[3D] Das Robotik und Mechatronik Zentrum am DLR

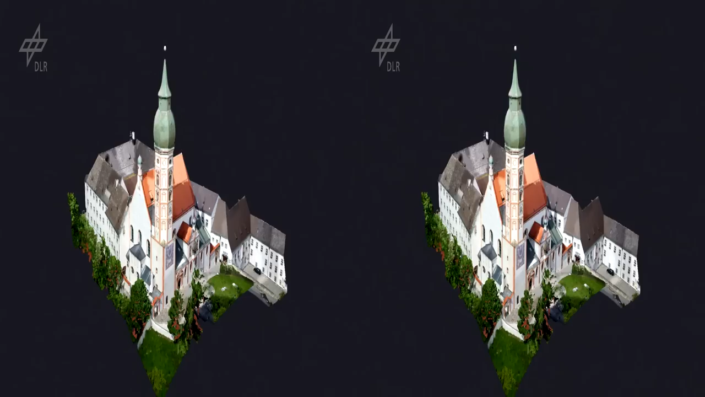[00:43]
In Computerstationen werden die Daten ausgewertet und ein exaktes 3D-Modell erstellt,
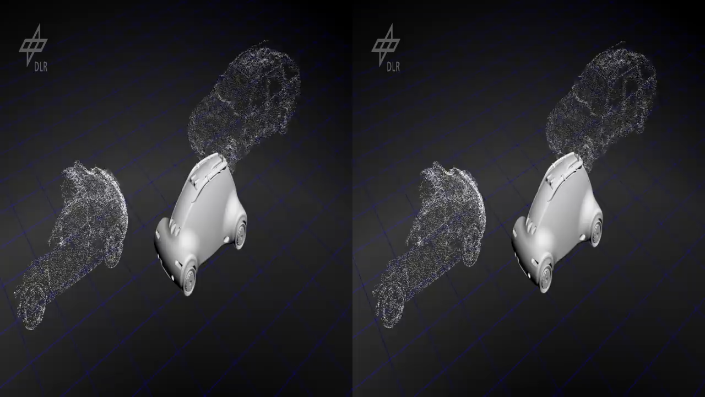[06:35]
Leistungsfähige Bildverarbeitungsalgorithmen erstellen eine dynamische Umgebungsbeschreibung.
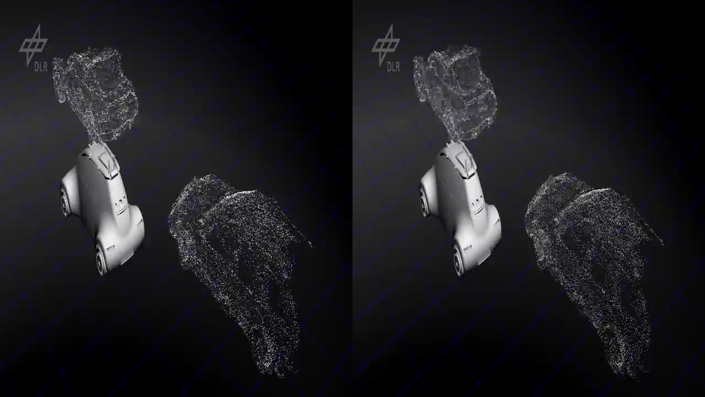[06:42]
In Echtzeit wird dadurch eine eigenständige Mobilität in alle Richtungen ermöglicht.